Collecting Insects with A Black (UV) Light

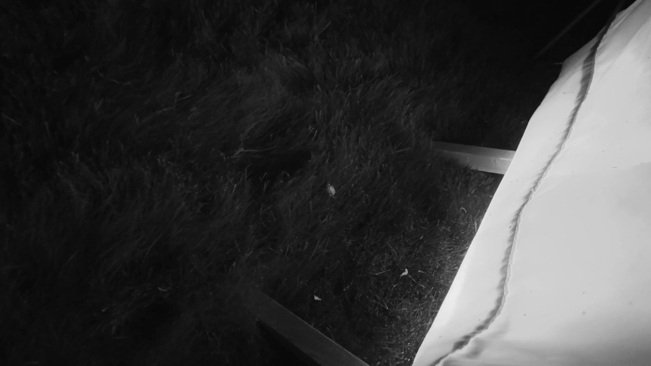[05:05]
Ten line June beetle. That is awesome.
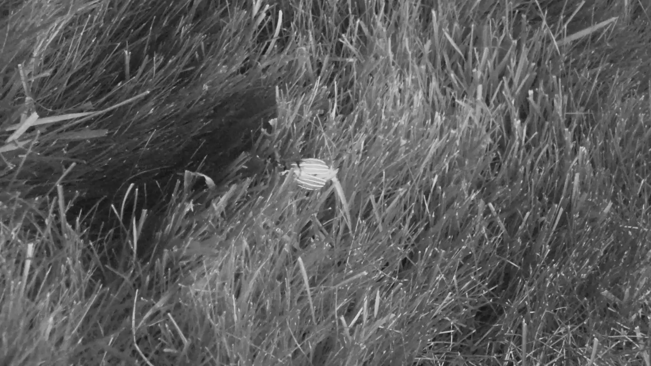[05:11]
They are one of my favorites.
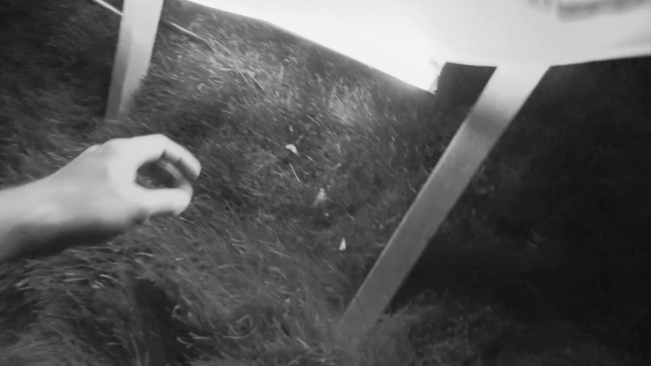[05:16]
Headed towards the light. When this thing, you can hear them, making the noise,
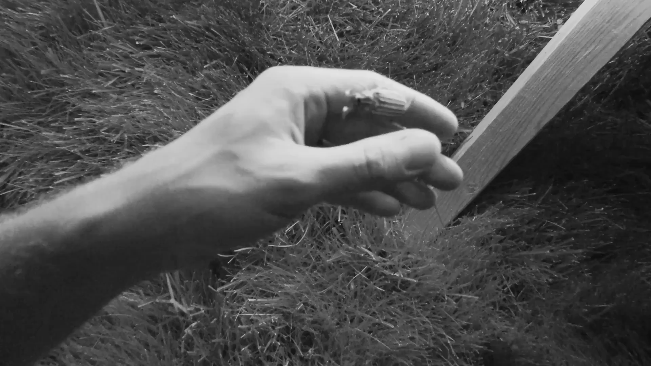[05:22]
and they're quite loud fliers too. Here Billy, let me see.
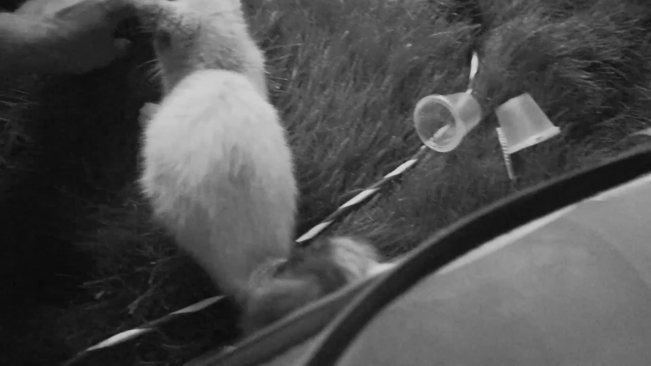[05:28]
There we go.
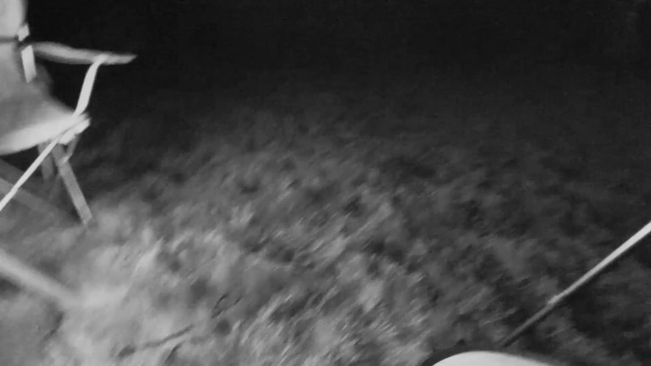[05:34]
Whoa! I wonder how well you could hear that. That was pretty cool. Came and flew at me.
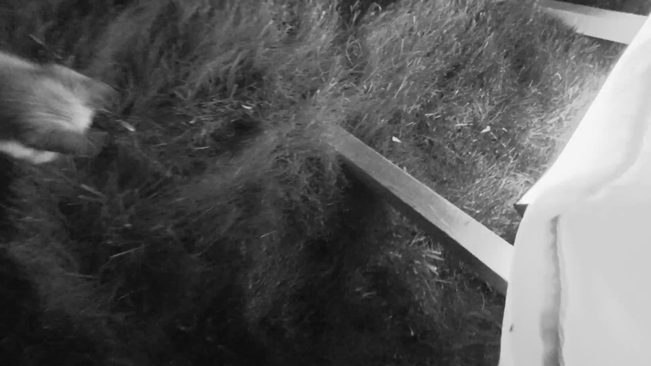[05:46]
Millie is having a blast. I'm sure he doesn't get away. The guy is having a blast.
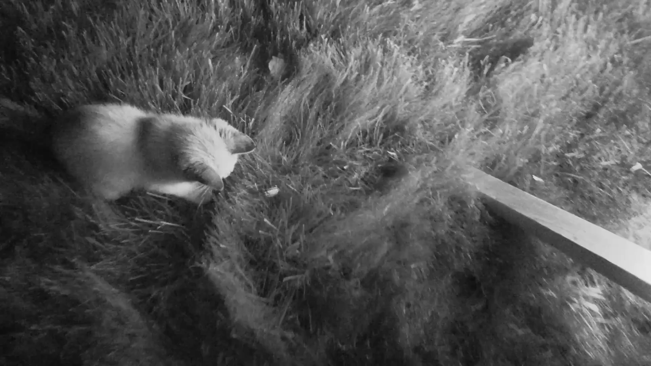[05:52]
Wait. Wait. Wait. I'm sure he's dead and fell on the plane.
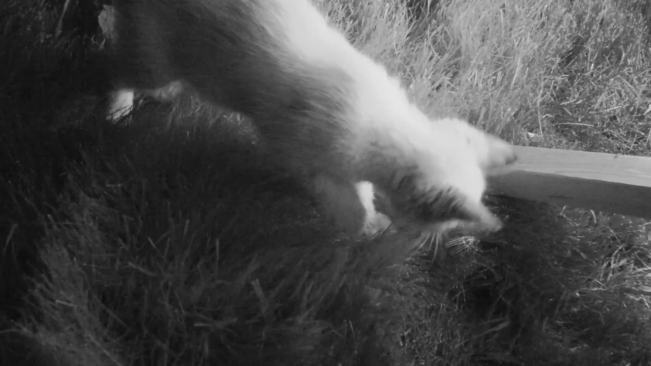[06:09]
I'm sure he was getting away. This kid had looked on his eyes, and it was scary enough to get into the room.
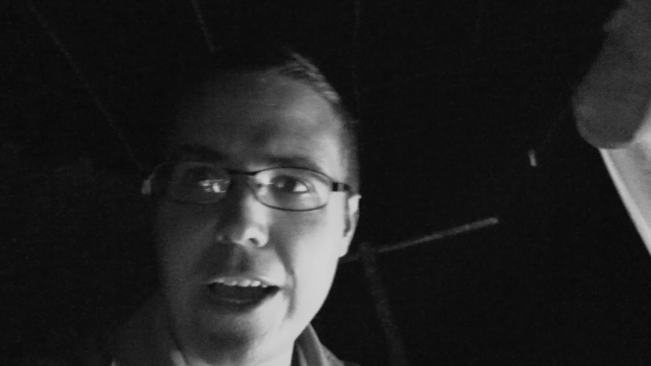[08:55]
Never thought that having a cat with you running a blacklight would actually be helpful. I mean, she's helping pin these guys down so they can't fly away.
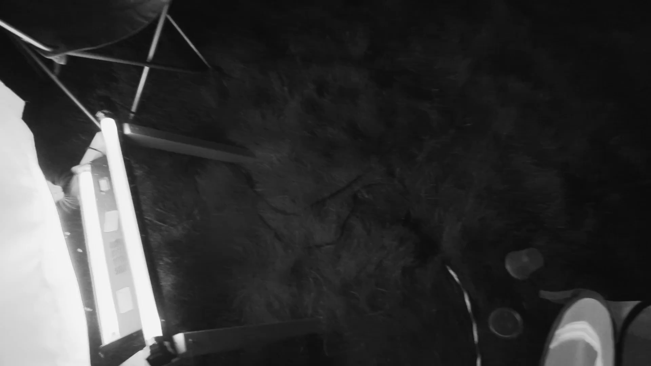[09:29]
Awesome, Millie. We're getting more. Where's the other one? There it is over here. Hey, Millie. I'm going to beat you. Oh, it's two for me and one for Millie.
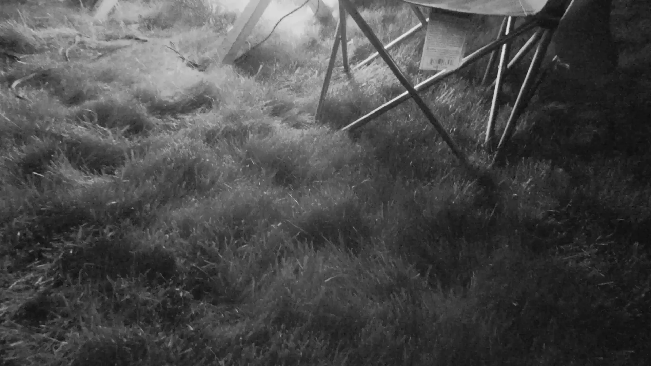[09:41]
I'm finding more than you, Millie. You can't beat me.
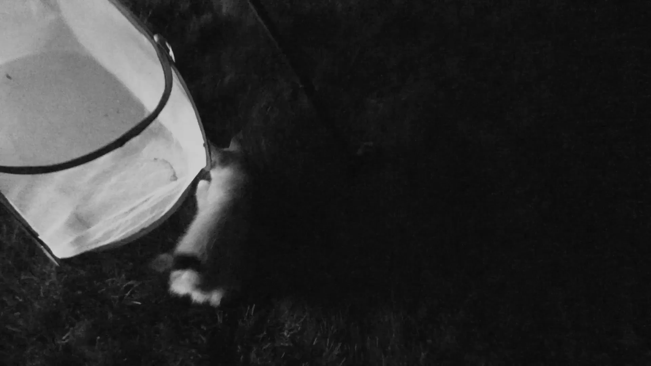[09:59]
Is that in here? Where is it? Get it. There you go. Good girl.
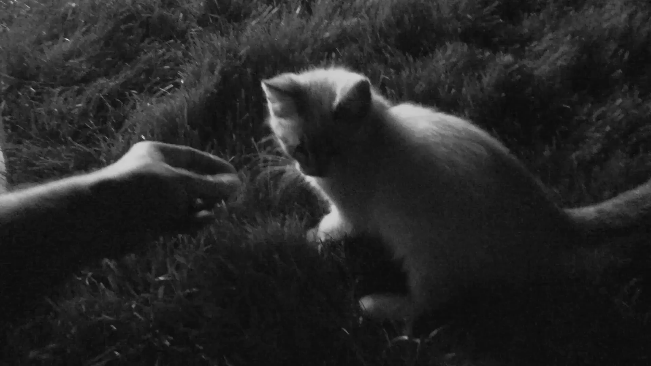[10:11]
Good girl. That is... Two for Millie.
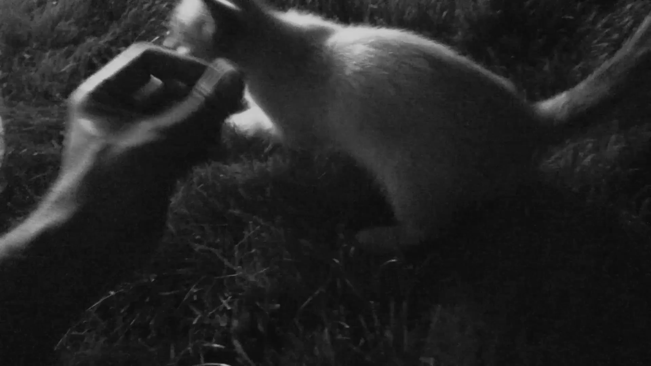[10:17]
Two for me. Good girl. There it is right there. It's hard to see. Millie, get it!